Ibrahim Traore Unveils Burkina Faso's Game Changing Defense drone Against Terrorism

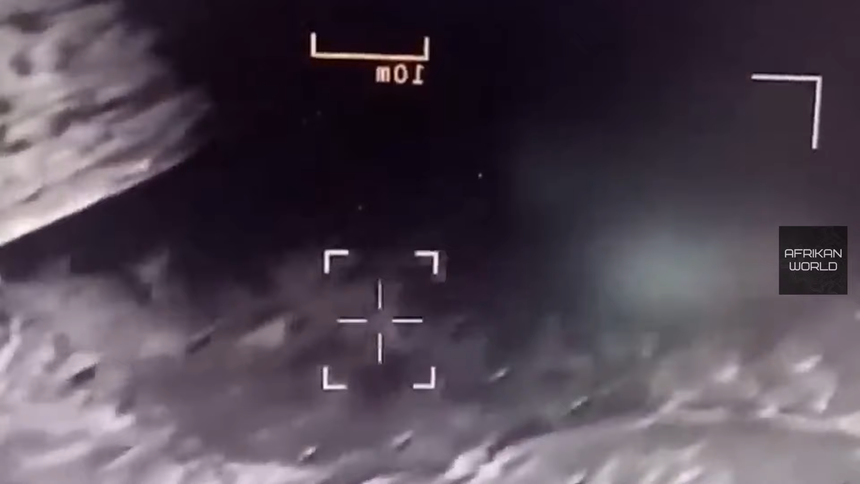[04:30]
The drone footage released earlier this year depicting an assault on the northern town of Djibo underscores the urgent need for enhanced surveillance and response measures to combat extremist threats.
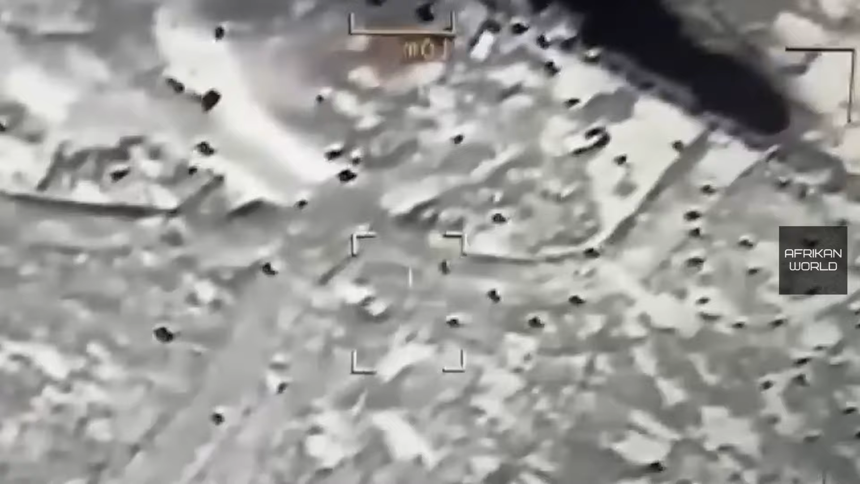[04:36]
The utilization of drones in this context demonstrates their efficacy in providing real-time
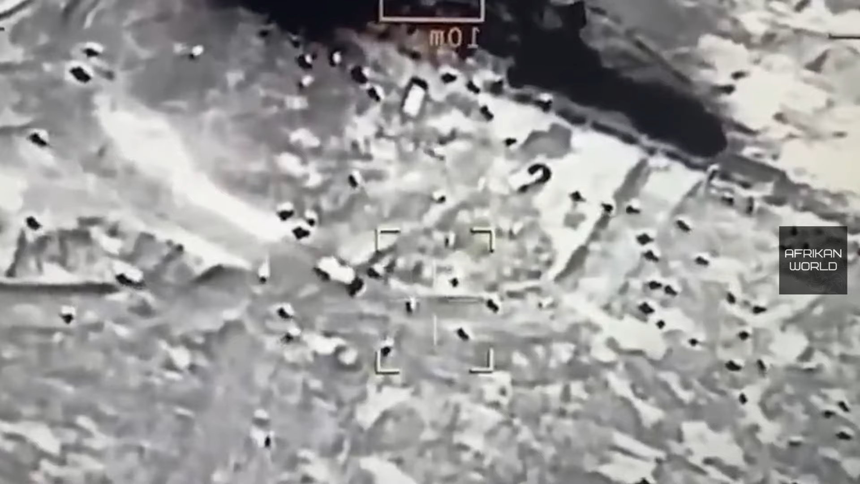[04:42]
intelligence and facilitating precision strikes against terrorist elements, thereby mitigating risks to both civilian populations and military personnel.
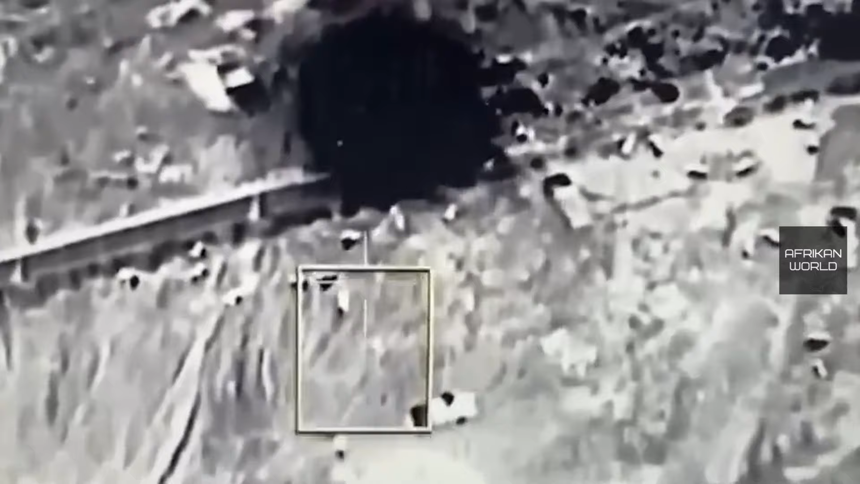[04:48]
Even as the terrorists sought refuge amidst the foliage,
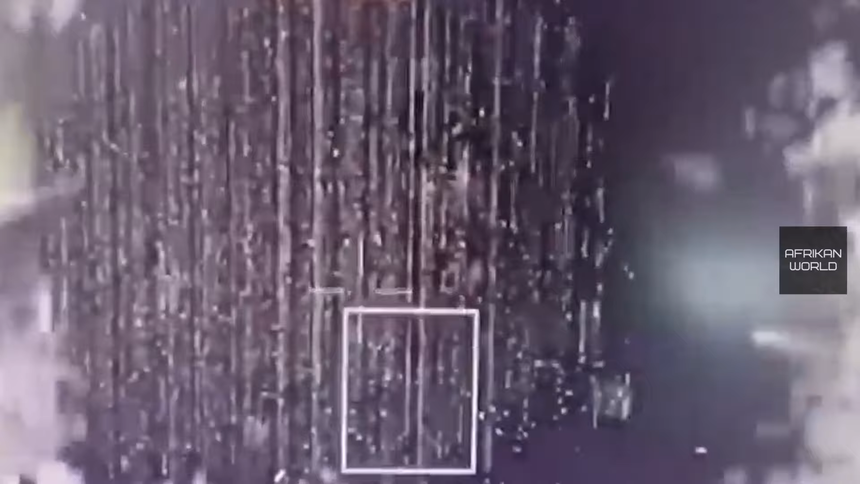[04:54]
the drones' advanced technology ensured there was no place to hide.
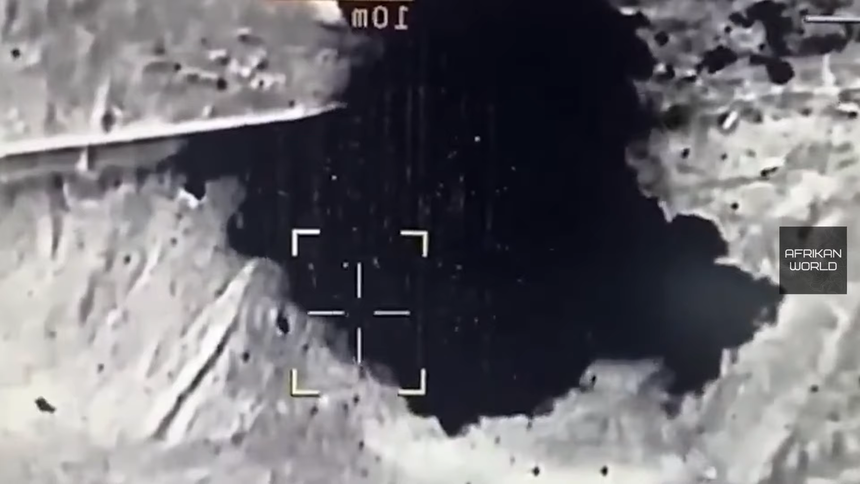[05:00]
In conclusion, Burkina Faso's investment in advanced drone technology reflects its commitment to addressing